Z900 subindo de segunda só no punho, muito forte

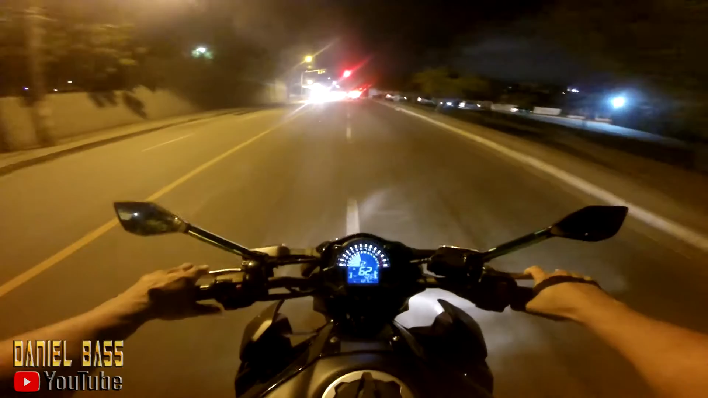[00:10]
moléstia dos cachorros. Tá doido. Tem câmera aqui, bicho. Se tiver câmera, vou passar logo. Fudeu, se tiver câmera já é uma multa. Só no punho. Só no punho.
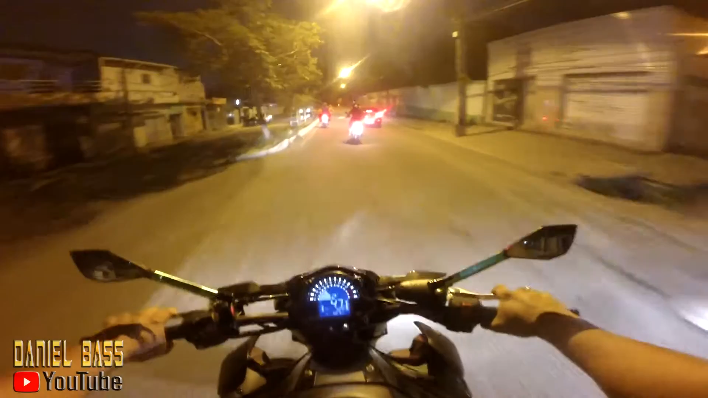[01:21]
Deixa a brava da porra. A bicha ficou subindo em segunda, velho. Só no esticadinho que eu dei.